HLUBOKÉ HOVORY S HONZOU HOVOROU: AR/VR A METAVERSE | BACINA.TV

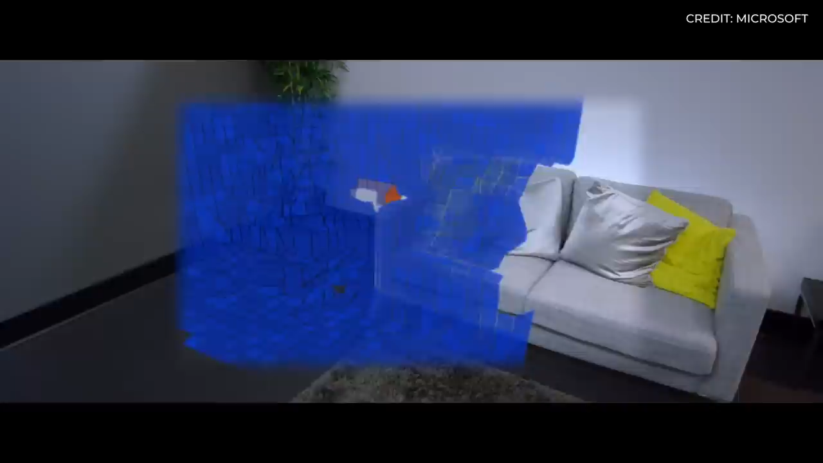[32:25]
Takže oni uměli udělat takový hodně hrubej skan a porozumět tomu prostředí.
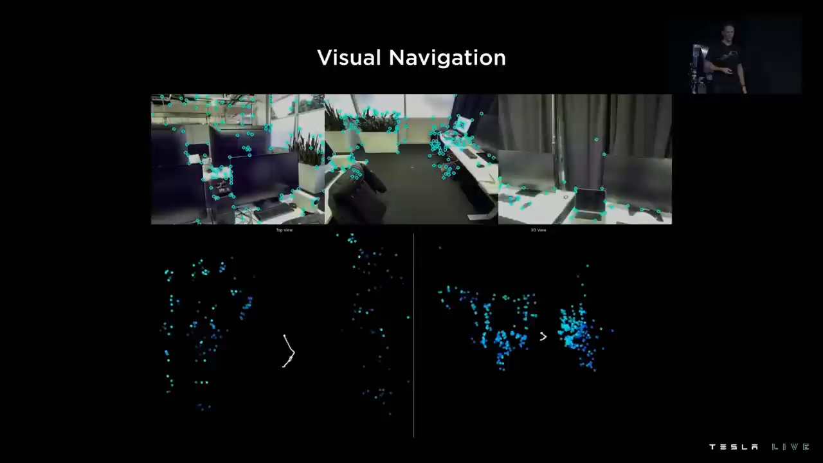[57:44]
Že vlastně to zařízení má kamery, vidí vlastně těma kamerama, vidí to prostředí a v podstatě se snaží udělat to, co dělá Tesla, taky vlastně podobně.